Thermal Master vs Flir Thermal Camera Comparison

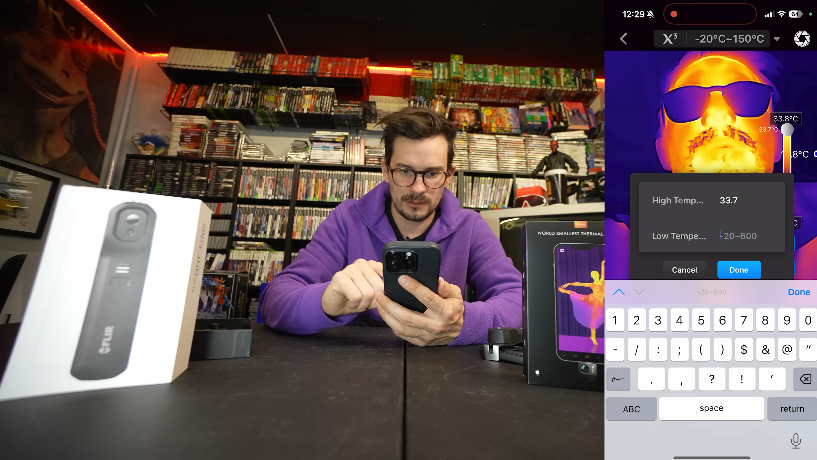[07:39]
Here, can we? We can edit. So my low temperature, I want it to be minus 20. And my high temperature, it's going to be a hundred. This is a Celsius, I believe. And I feel like the FLIR has something similar. Contrast, you can like really crank and reduce. I think keep everything at 50, but maybe that's good for like, really highlighting something. Like, that's weird. So that's cool too.
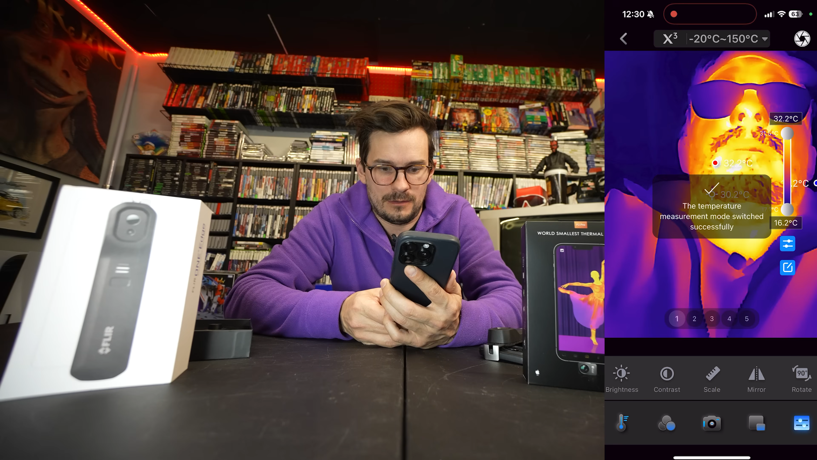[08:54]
On screen: scale top 32.2°C, scale bottom 16.2°C
Okay, I'm just going to stick to the normal minus 20 to 150 degrees Celsius. That makes sense to me. So now, let's see what the FLIR app can do. Yeah, a lot of good features. A lot of good features. Stoked on all these things. Okay, join.
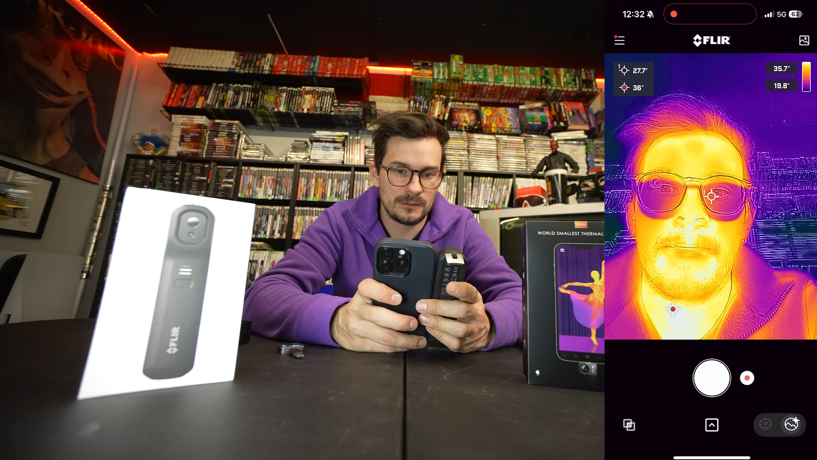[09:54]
So to adjust that, see how it doesn't match my glasses, you slide this thing up or down for how far you are away. So we got that. That's a mode that the Thermomaster doesn't have. And then if we go to our measure, we can have our center point only, our hottest point as well, and our coldest point. So I don't think we can like pick random points like we can on the Thermomaster. So that's a cool point for the Thermomaster. We've got our thing in the top left,
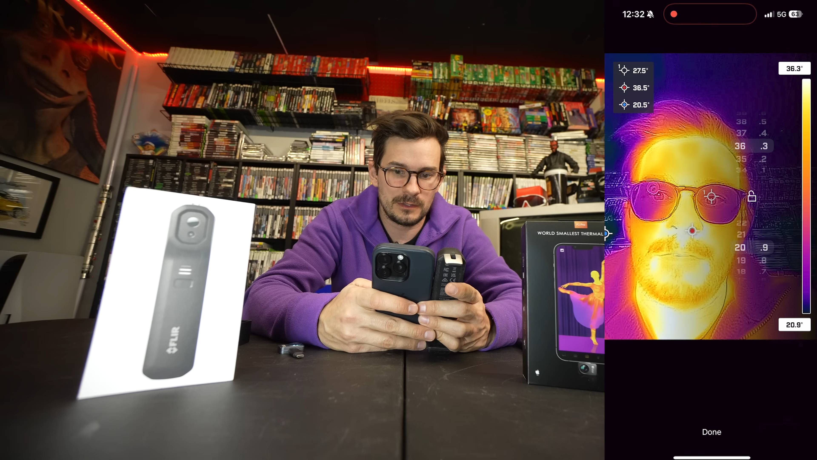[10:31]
our auto slash manual temperature thing. So if we go to manual, it goes much bigger and then we can adjust on a slider instead of typing, which is cool. Let's go like the full hottest. Okay. But then that doesn't look nearly as cool as if you went to, kept it in auto mode, right? And so auto mode is pretty good for all this stuff. Then if we look, yeah, our frame rates, it's a, I think like eight frames a second, laggier than the Thermomaster slower frame rate.
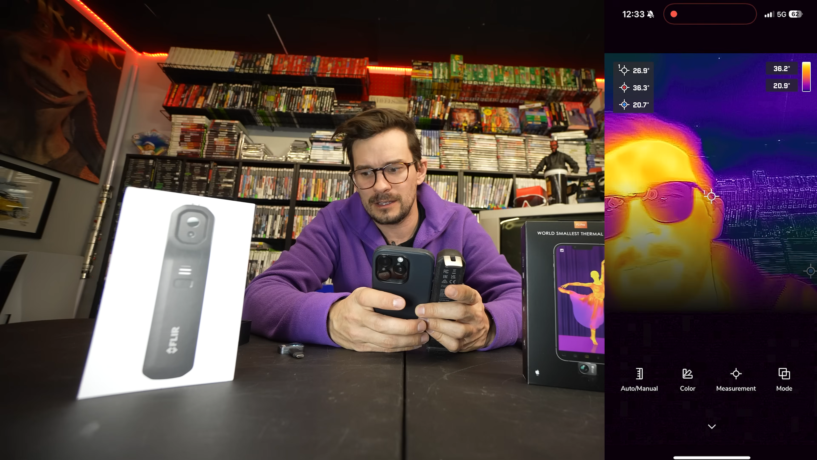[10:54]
But at the end of the day, like, it doesn't really, really matter. But I guess for videos, it's nice, but I actually prefer to just record the iPhones for when I'm using it on my car show, because I think it looks cooler than using the actual footage on both, I think.
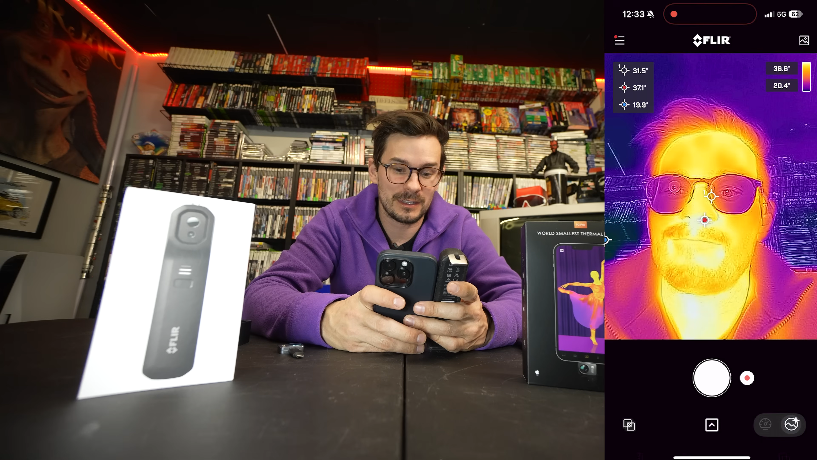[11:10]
Okay. Mode, color. Got the same colors, all that weird stuff. I like to stick to iron because that's the thing everyone else seems to understand. And let's see, what is there up here? And that's, that's it for settings. We can't flip the image. We can't mirror the image. There's a lot of cool stuff. Oh, performance mode. I think that makes it run faster, but the other one gives you better image quality.
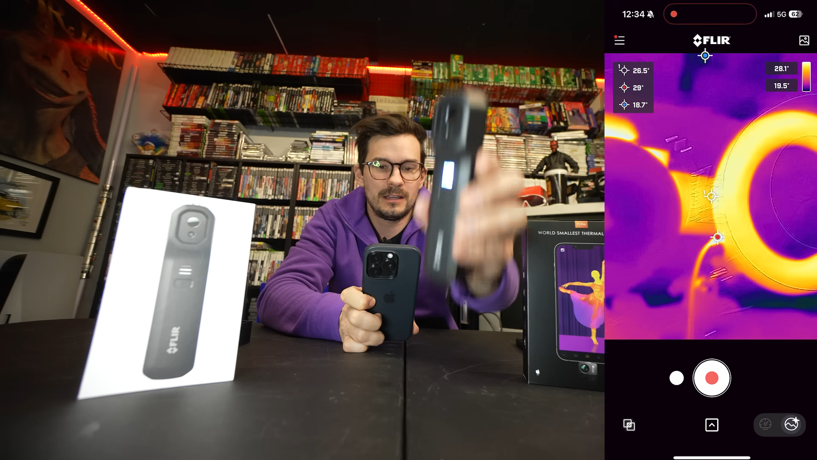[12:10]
Right. I can get it up high above stuff that you can't see. Well, what's that heat? Oh, that's that light. That lady light. While maintaining the look here. So if I need to stick this into something, I got that option. So let's go to the car and test out the heated steering wheel. Heated seats and the heated windshield to see if it looks any different on either of these cameras. If one's better than the other in auto mode.
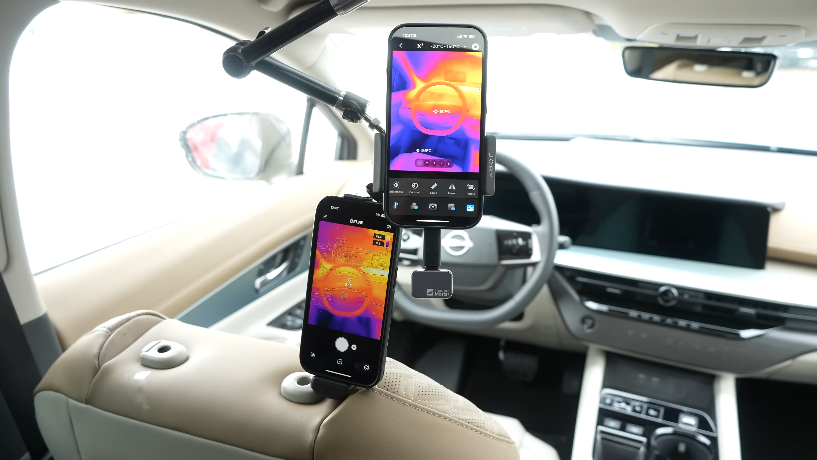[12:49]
Okay, so we are now in a Nissan Murano. I've got the Thermomaster plugged in at the bottom here on this mount. I've got the FLIR right here. And we are going to turn on the car and see how well they track the heat of the heated steering wheel. Right away we can see that we've got the cool overlay here.
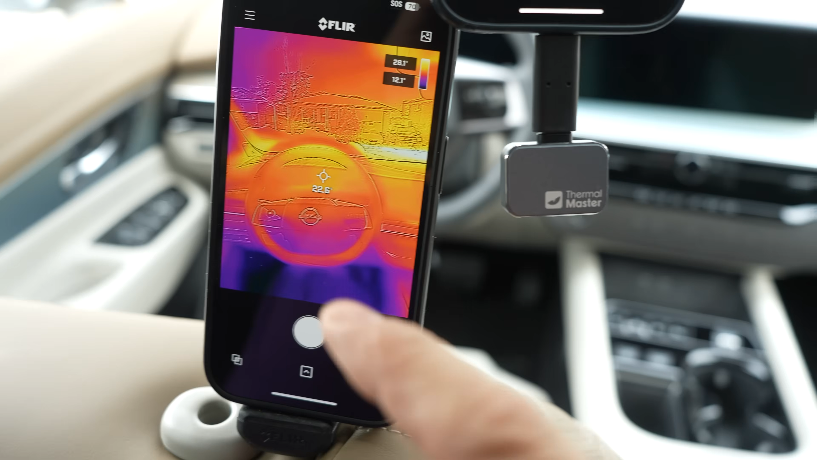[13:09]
Which if we do this we can line up perfectly. So that's really nice. And on this one we don't have any of that. We just have kind of the shape with sharpening.
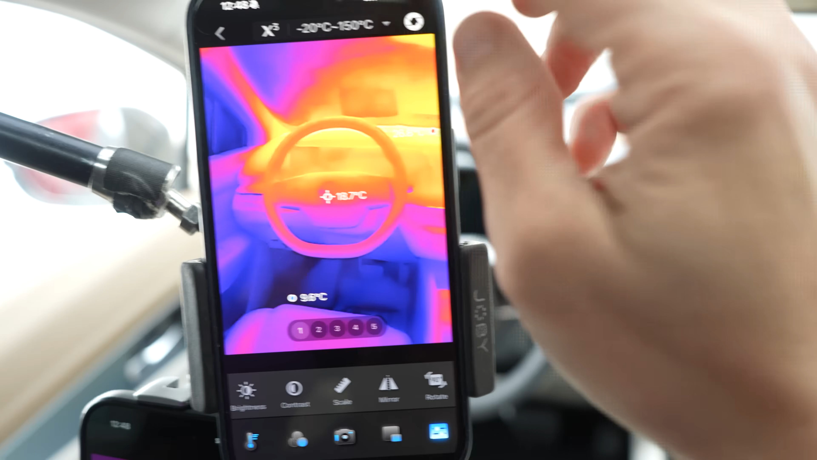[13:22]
And if we turn off sharpening we get some noise. I kind of don't mind the noise. But I'll go sharpening since I guess that's like one of the features. Both have been going for a few minutes. And we can see we're at 41 degrees Celsius.
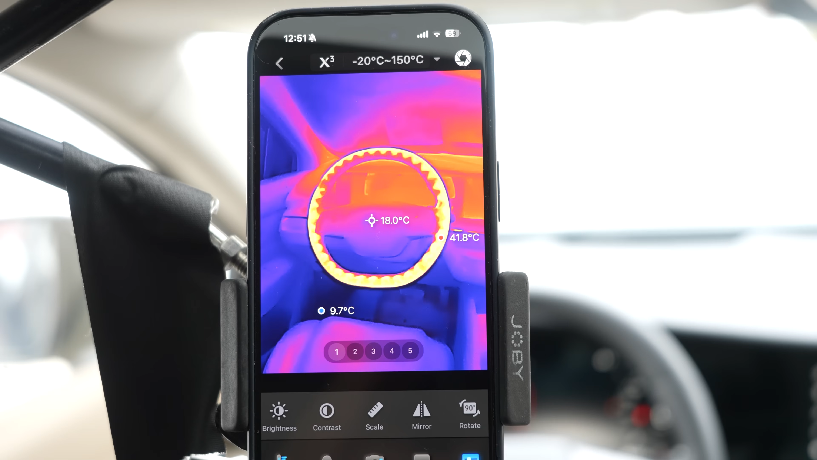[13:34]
On screen: spot 18.0°C, max 41.8°C, min 9.7°C
And we can see the cool pattern with the Thermomaster. And then with the FLIR one we can also see that the temperature is reading in the same spot at 45 degrees.
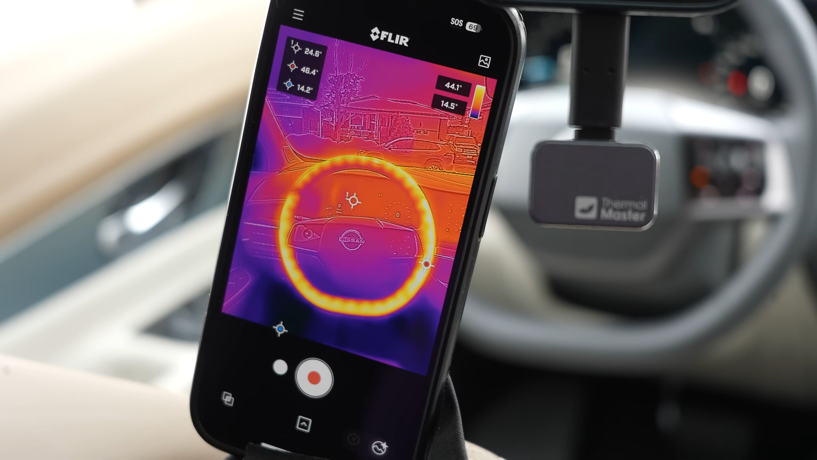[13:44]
And we can see the cool pattern. But the pattern comes out a little wackier looking here. Now that's like 44. So they're both pretty accurate.
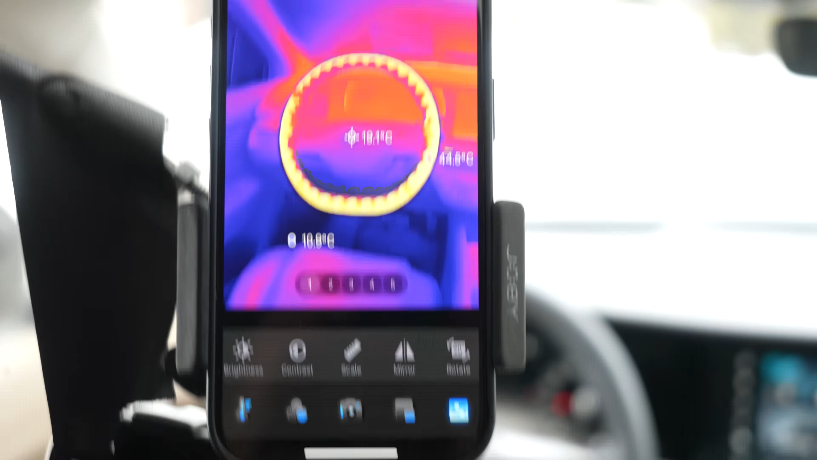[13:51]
What if we turn off the wacky mode.
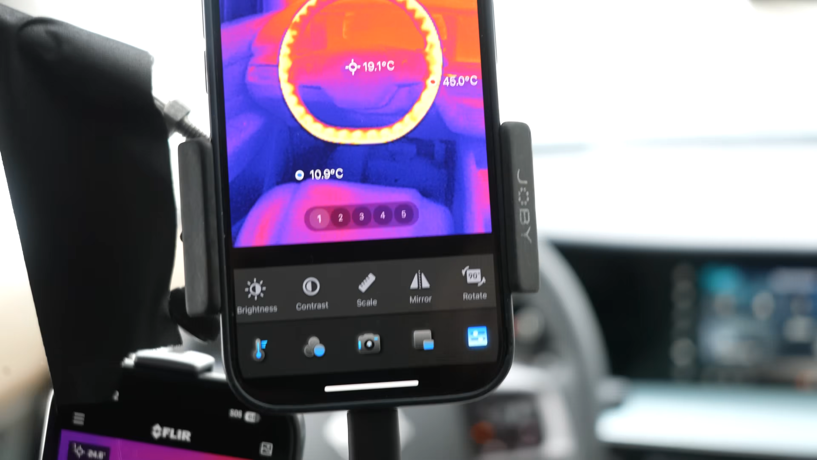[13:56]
On screen: spot 19.1°C
I mean it still looks cool. I feel like the pattern looks a little cooler here than it does on the other one.
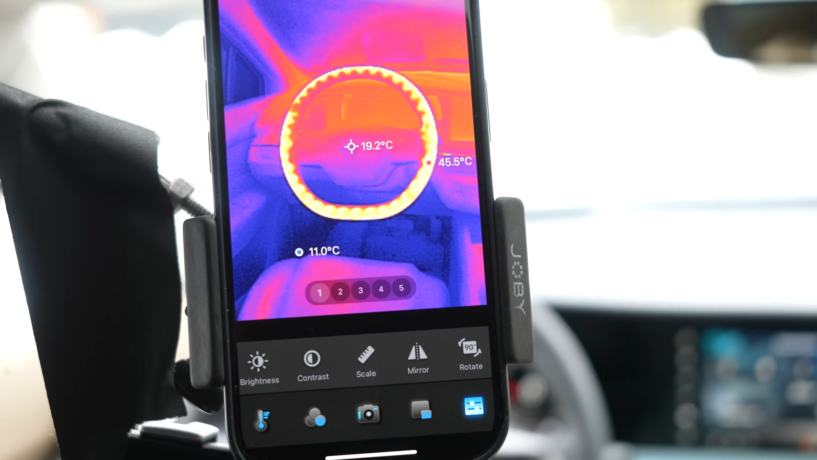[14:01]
On screen: spot 19.2°C, max 45.5°C
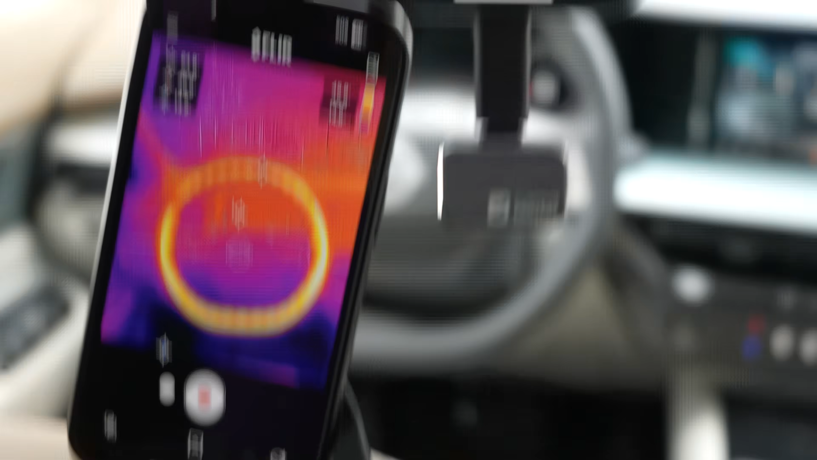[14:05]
Yeah that's pretty neat. But then this one we can see like the logo on the steering wheel.